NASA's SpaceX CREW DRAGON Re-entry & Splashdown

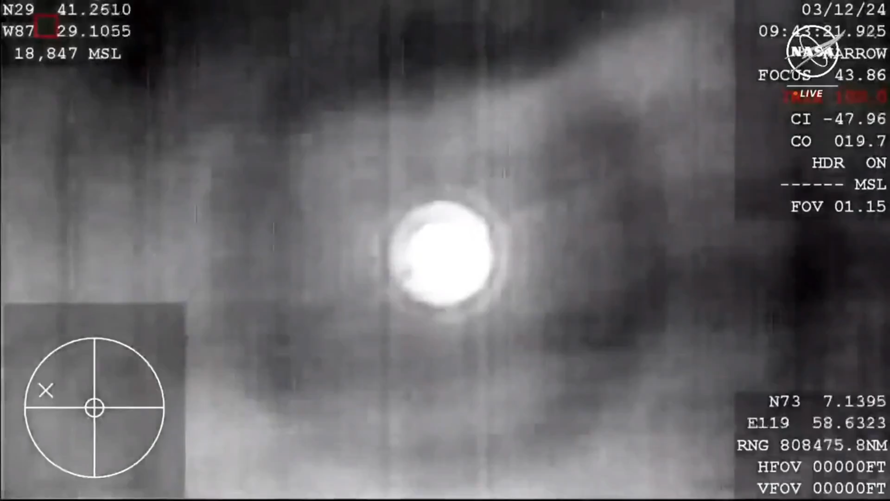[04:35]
Tracking to about 15 seconds until drogue deploy. Once again, Dragon is reading its altitude as well as
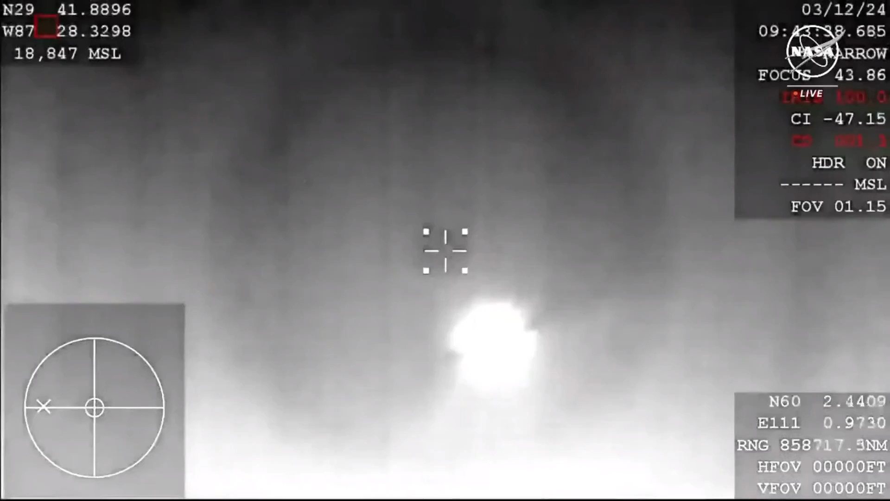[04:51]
barometric pressure to determine when the appropriate, and there we can see the drogues deploying now.
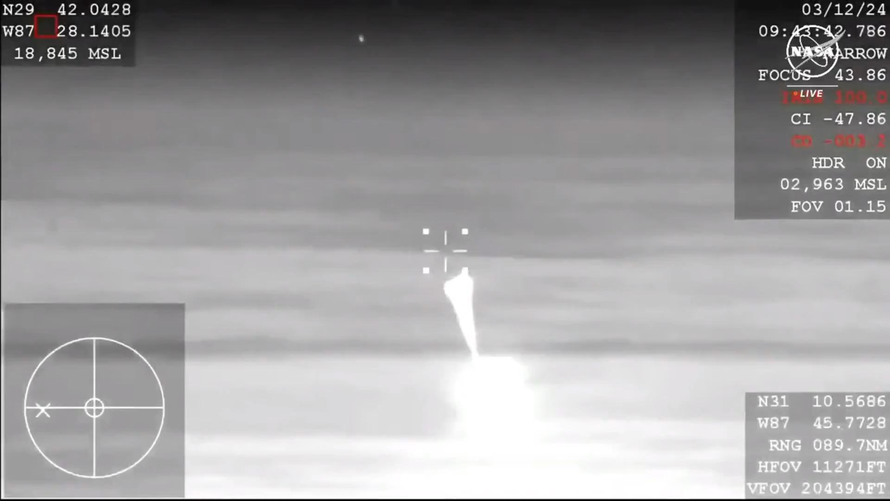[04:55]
Now, the appropriate time to deploy those drogue parachutes.
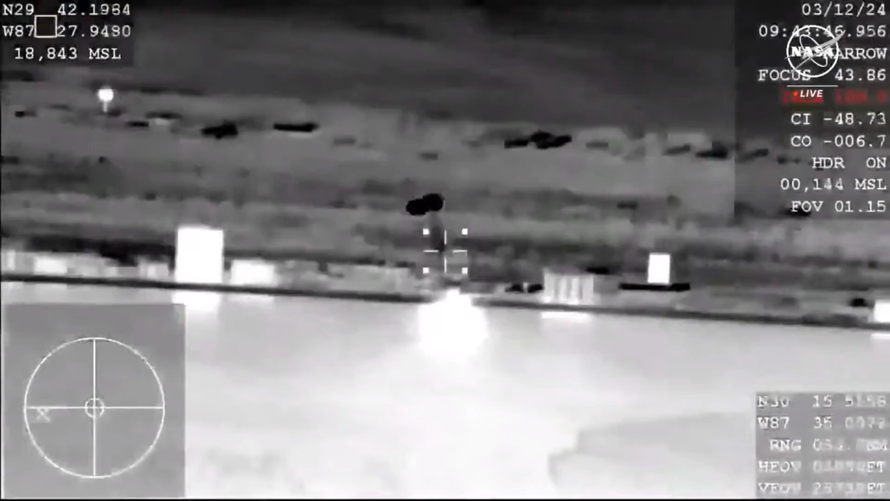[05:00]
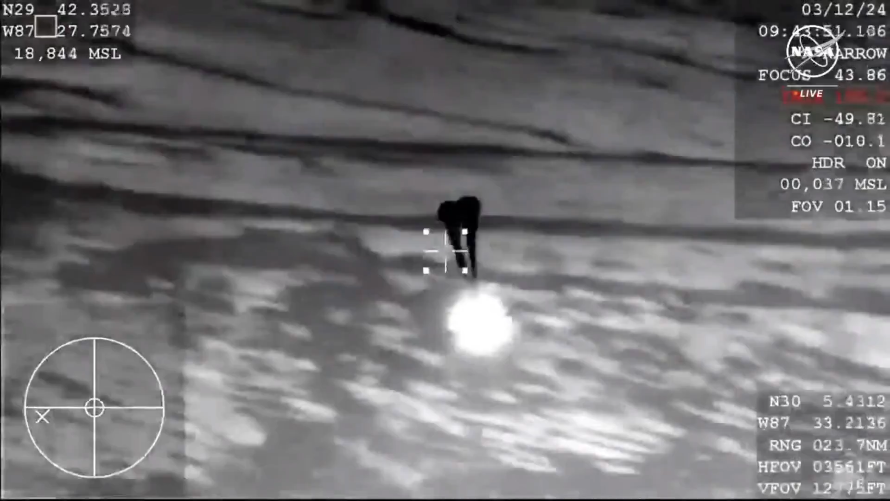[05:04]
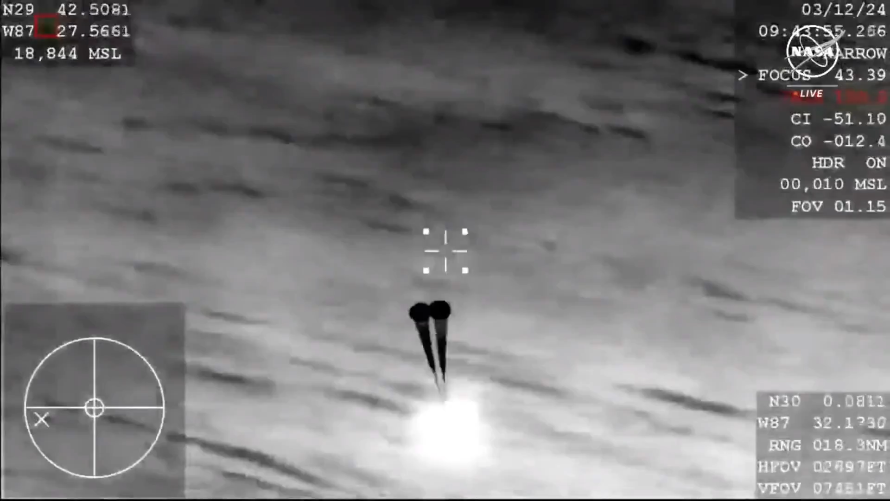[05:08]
And so these drogue parachutes do help to stabilize and decelerate the vehicle ahead of the mains being deployed a short time after. Expecting mains at about 30. Drogue chute descent rate nominal.
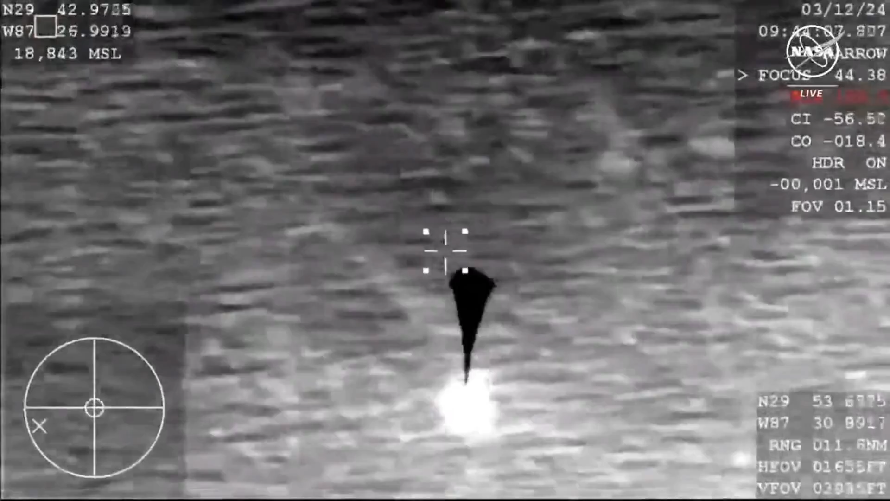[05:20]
All right, that's great news there, indicating that the rate of deceleration with the drogue chutes is as expected.
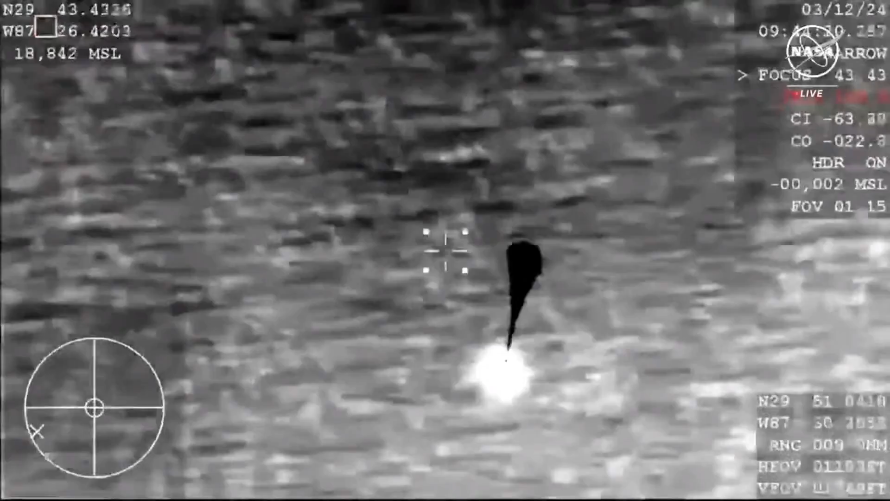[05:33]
The main parachutes will deploy next that will occur around the 6,500-foot mark above the ocean surface.
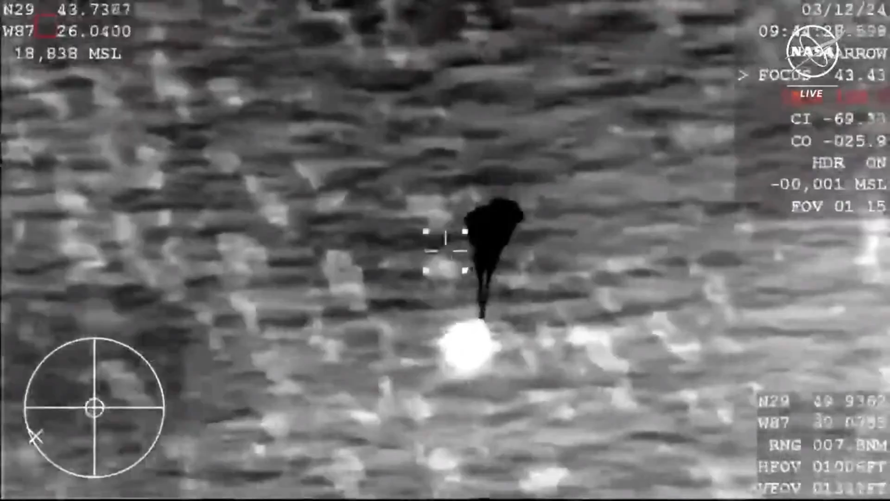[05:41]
And at that point in time, the capsule will be traveling around 120 miles per hour.
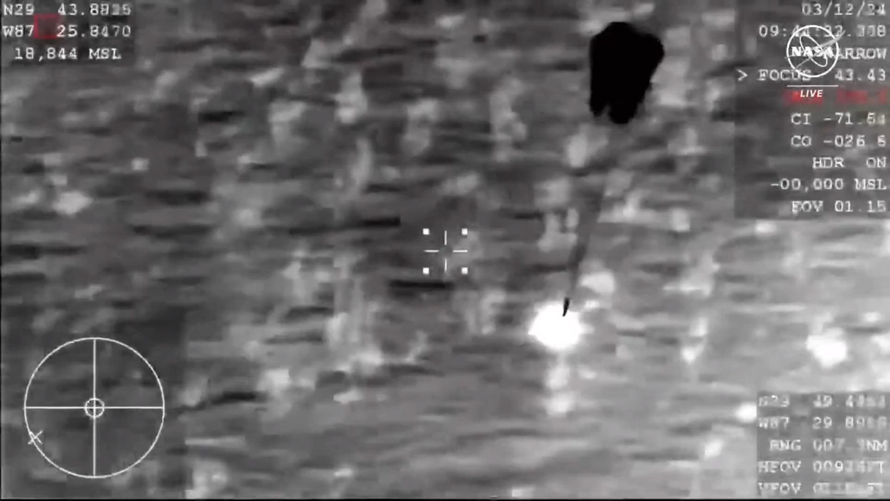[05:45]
And we can see those main parachutes deploying now. Those drogue parachutes will land in the ocean,
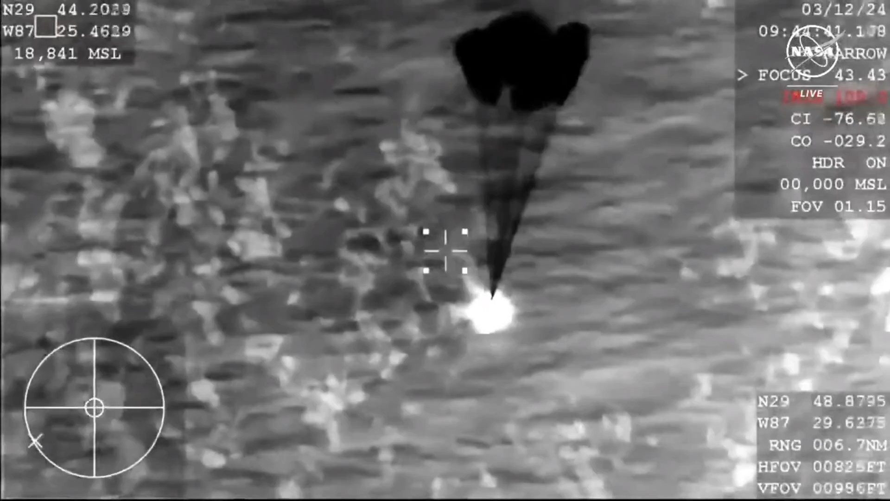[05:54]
and hopefully we will be able to recover them, but they kind of sink quickly sometimes. So the recovery teams will go out and try to recover those
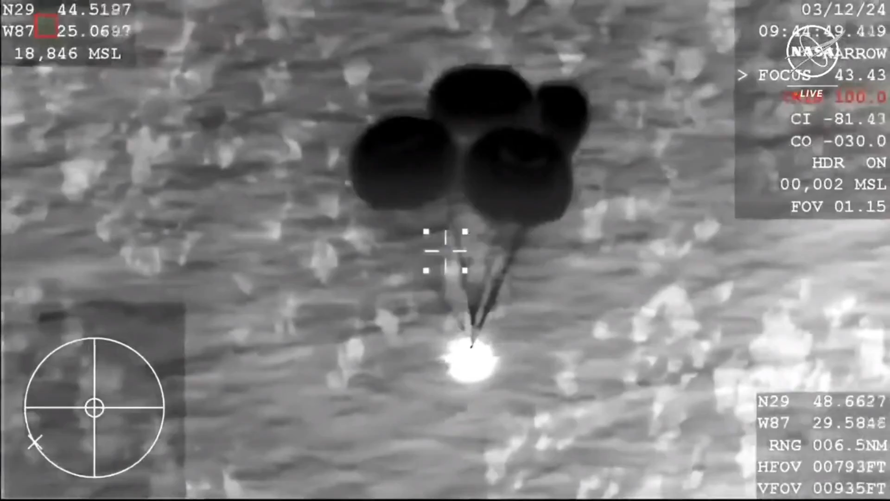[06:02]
drogue parachutes for reuse on future cargo missions.
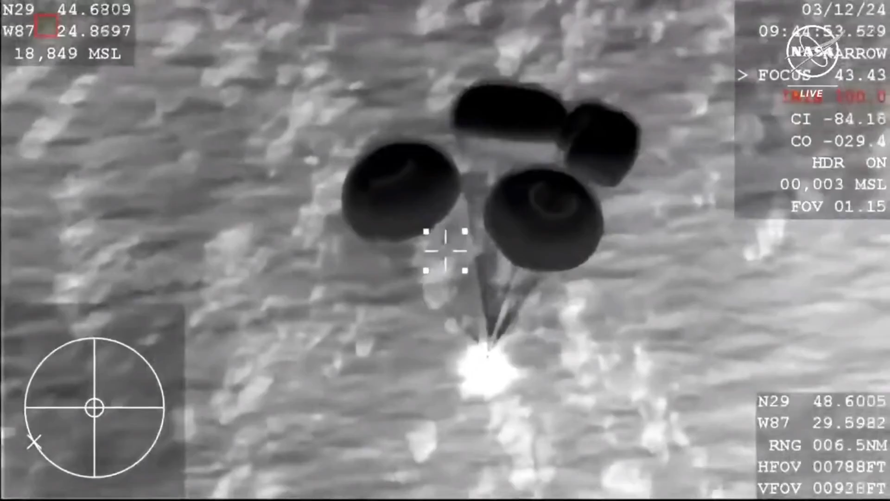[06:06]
We can see here. Main chute descent rate nominal.
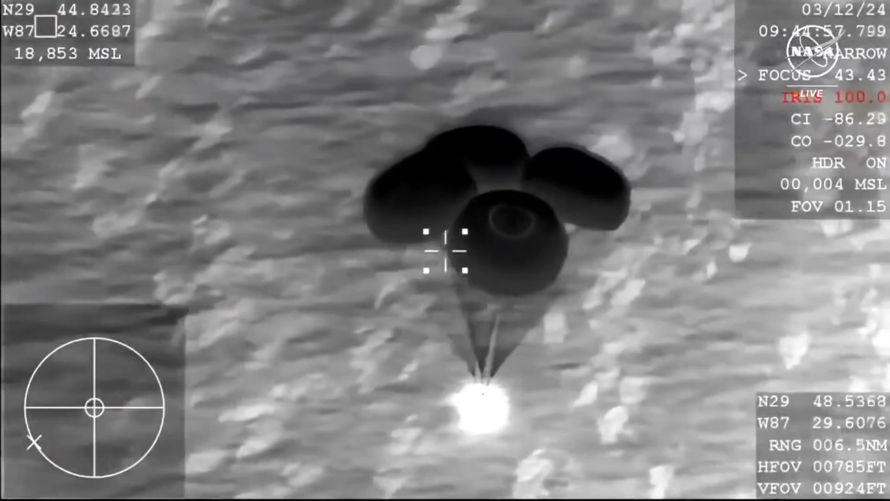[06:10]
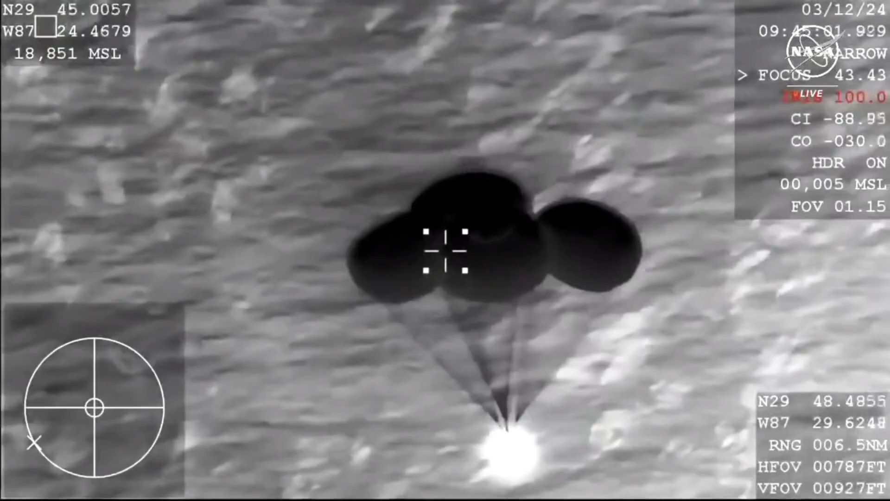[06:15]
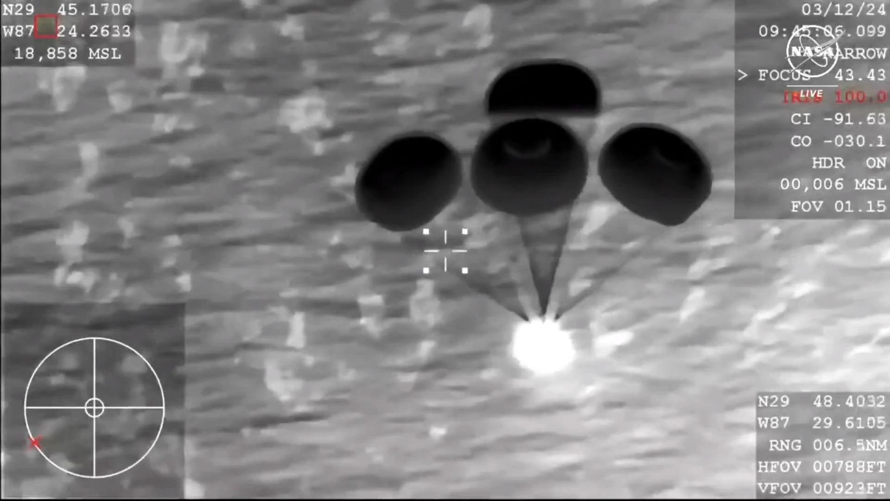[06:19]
Great news there, indicating that the deceleration rate of the...
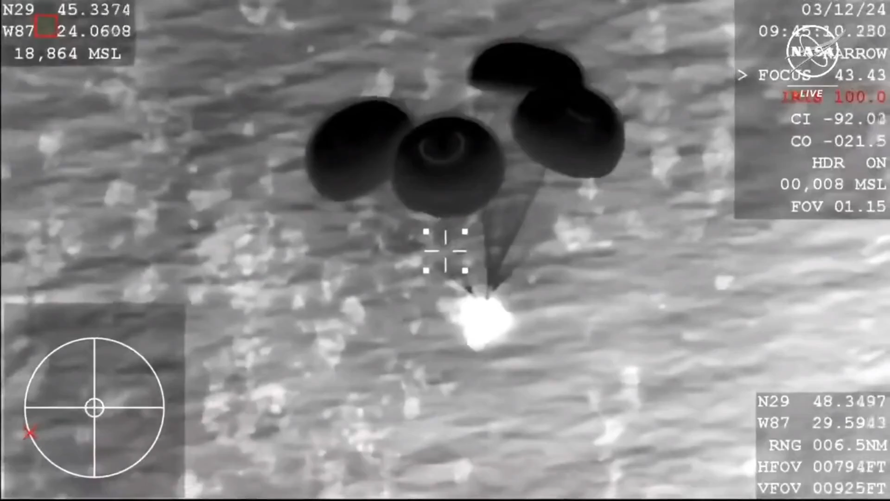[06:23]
Copy, 1,000. So at this point in time, Jasmine is now transitioning into calling out Dragon's Altitude.